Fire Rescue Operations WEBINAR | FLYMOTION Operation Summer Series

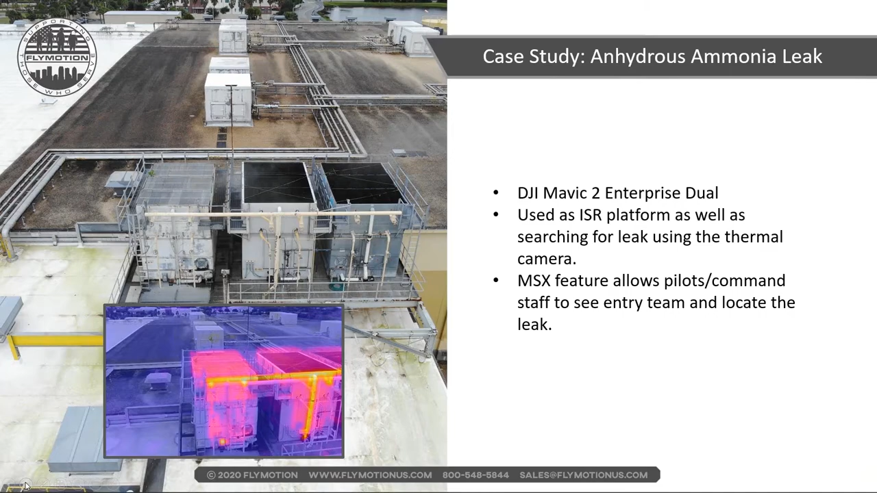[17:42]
Otherwise, traditional going in with meters and walking around would have took a very, very long time and multiple crew rotations, and it would have just been a cluster. Not a cluster, but, you know, a lot of work. Yeah. And so here we got a, if you want to play that video there, Justin. So this is the Mavic Dual.
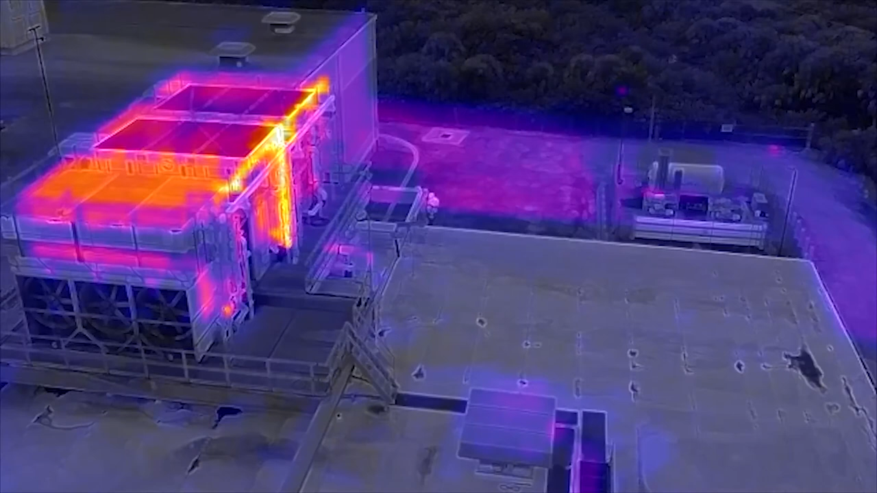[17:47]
We call it Jester. This one's actually a Jester is the name of this aircraft. And you can see on the top of the screen there, you'll see our HazMat team as they're making their way inside the structure. But the chillers there on the rooftop, you'll start to see, it's hard to tell in this video because it is choppy, but there's a cloud coming off of that that chiller that we were able to pick up using the Mavic Dual and using the thermal imager.
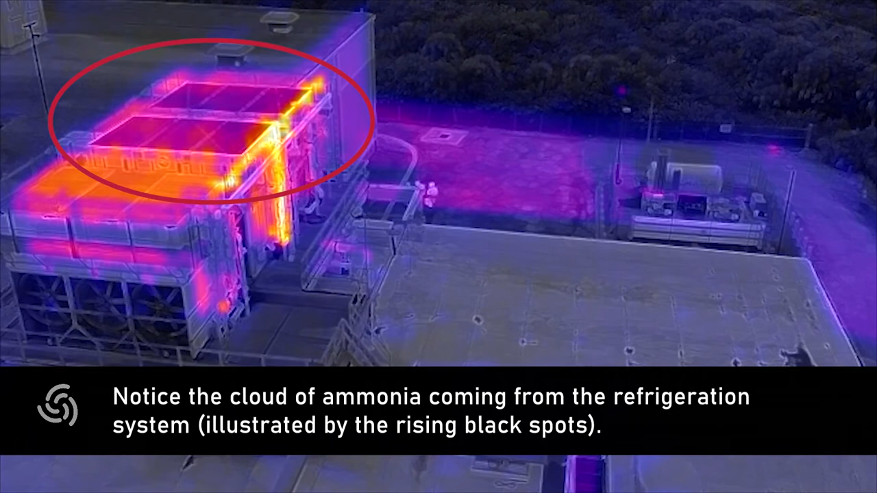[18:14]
Now, the neat thing is with this technique is that any compressed gas that's turned to a liquid,
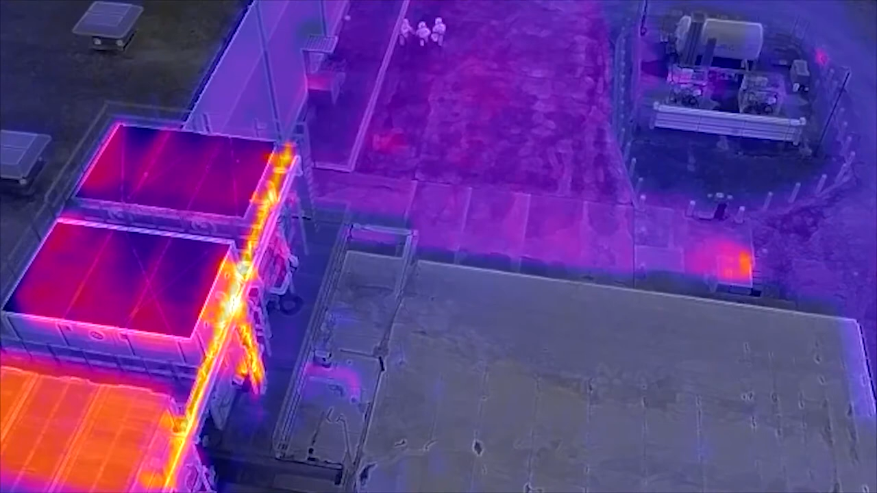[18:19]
whether it's ammonia, chlorine, LPG, propane, or whatever, all give off, the gas comes out cold when it leaves the container. And we'll show this to you a little bit later in another video we have.
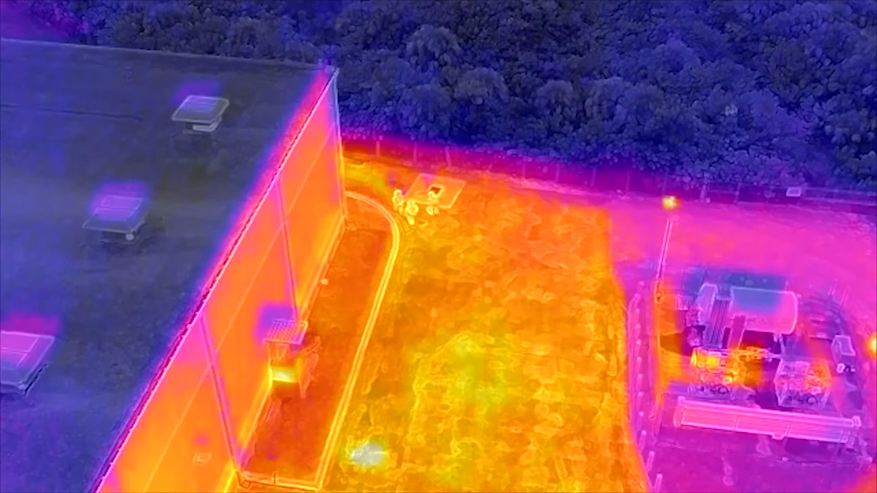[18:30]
But that's one technique we use as we look for that thermal difference to locate the leaks.